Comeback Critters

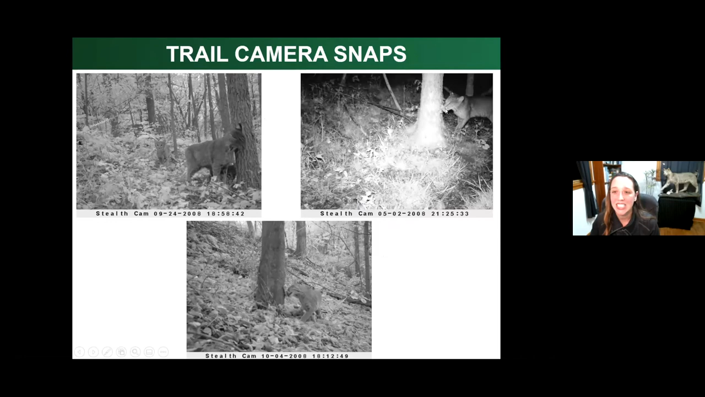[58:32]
And this is a bobcat that is using the snare-haired part of the survey site. So it's sniffing and rubbing its face on that delicious, nasty castor oil. And here's another bobcat in the bottom, rubbing its face and leaving its hair behind. And then, even though we were looking for bobcats, of course other creatures couldn't help but want to come in and nose around too. So on top of this log, you might be able to make out there's a least weasel here popping along the log. And then on the right-hand side, the top right-hand photo, do you recognize that as a gray fox?
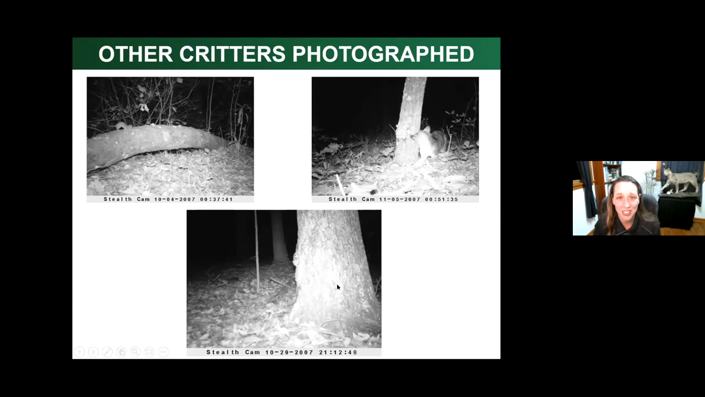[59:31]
So if you look at this little lump on the left-hand side of the trunk, can you make out a flying squirrel? The flying squirrel even came into the snare hair trap just to check it out and sniff that castor oil. Exciting stuff.